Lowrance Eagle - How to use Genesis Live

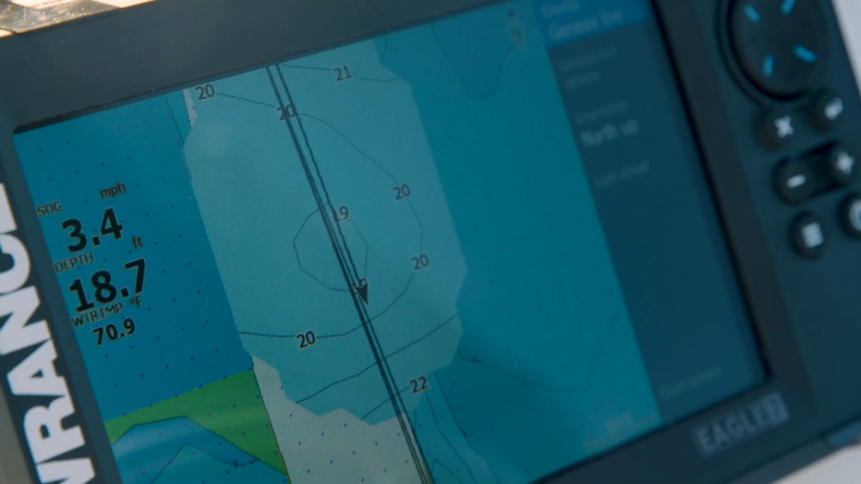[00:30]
On screen: depth 18.7 ft, water 70.9°F, speed 3.4 mph
you can go around and actually drive and use your sonar to use that Genesis Live chart to make your own chart as you're going out fishing, as you're searching for spots. That also lets you make your charts better every time you go out. So the more you use Genesis Live, the better your chart is going to be.
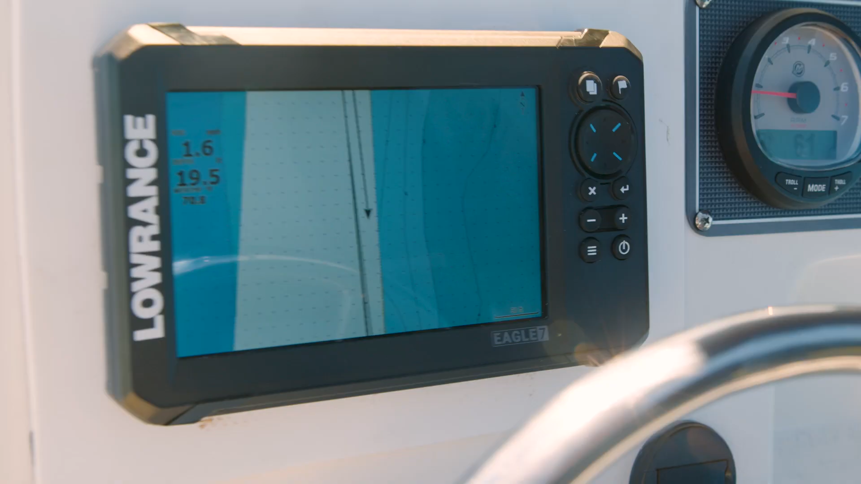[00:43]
Using Genesis Live is as simple as going to your chart and turning the overlay on.
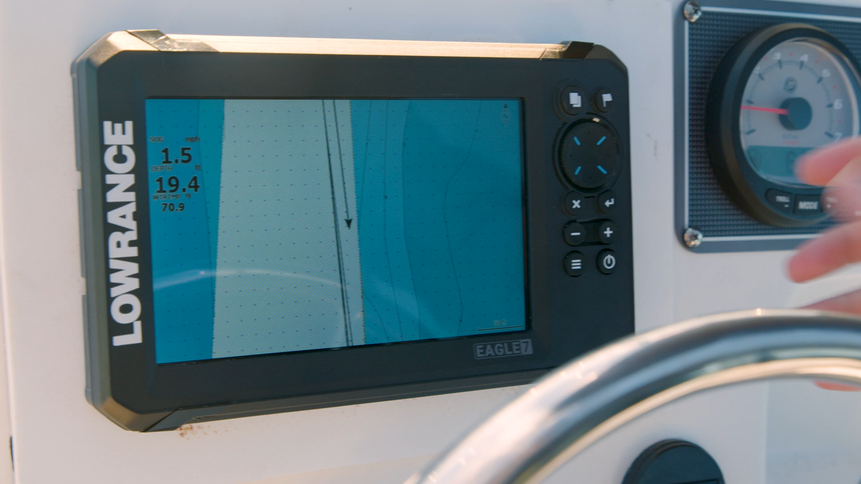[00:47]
So if I go in here to the menu and I go down to more options and turn my overlay on, you see I've got Genesis Live as an option.
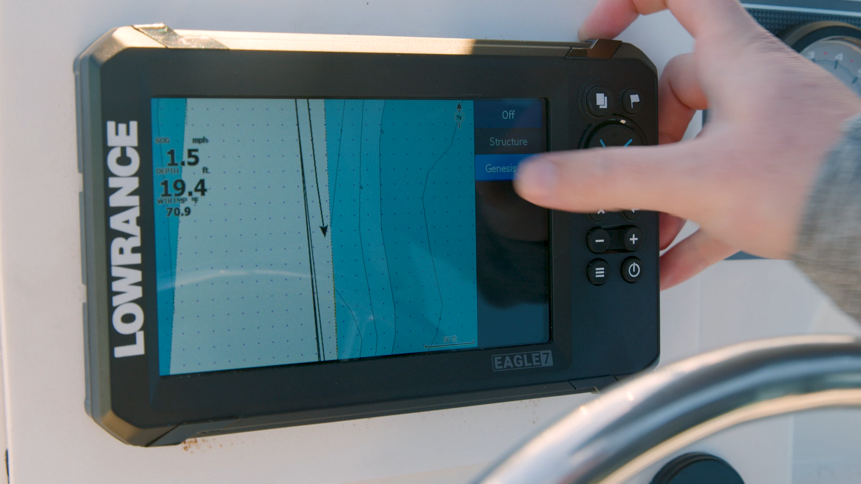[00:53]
On screen: depth 19.4 ft, speed 1.5 mph
So I'll hit that, and now as I'm driving around,
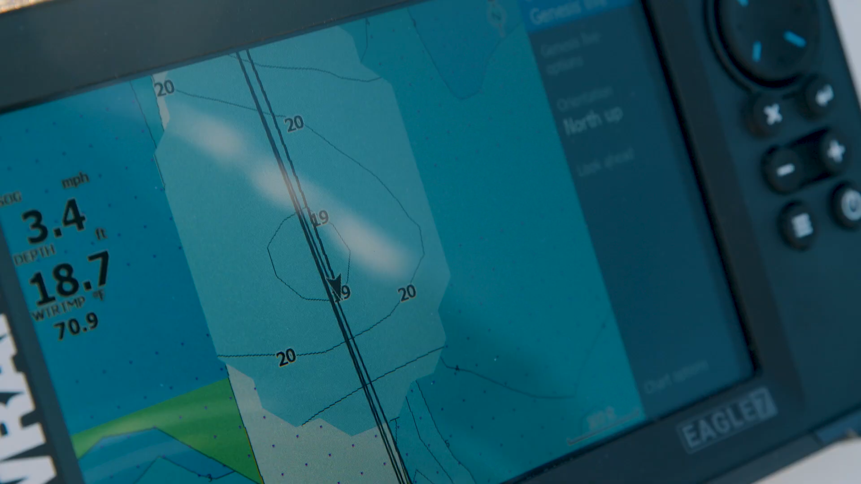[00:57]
On screen: depth 18.7 ft, water 70.9°F, speed 3.4 mph
you'll see this sonar data start to pop into here, and it'll draw contour lines as it continues to gather that sonar data for this area that I'm in.
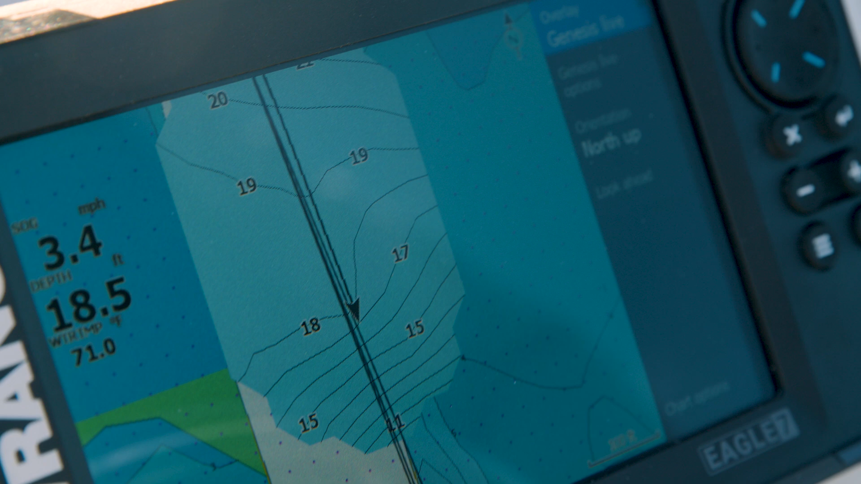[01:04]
On screen: depth 18.5 ft, speed 3.4 mph
So you can go out on any body of water, whether your display has a chart embedded in it or not, and create your own chart as you're driving around.